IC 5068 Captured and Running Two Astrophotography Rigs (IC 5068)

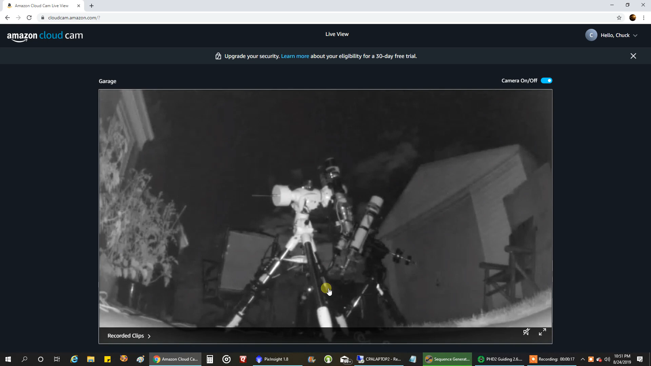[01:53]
I am inside the house right now and I've got my surveillance camera up here. I think it's cool when I can see both of my scopes pointing, one pointing that way, the other pointing that way. And I am about an hour and a half late tonight because I got some unexpected clouds, but I, they finally left.
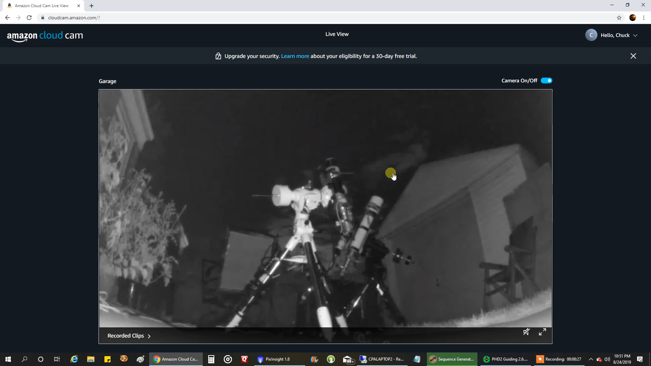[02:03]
I ran Polemaster on both my setups and now I'm imaging on both. And let's look at my EQ6R. So I'm actually going to remote into my, my laptop.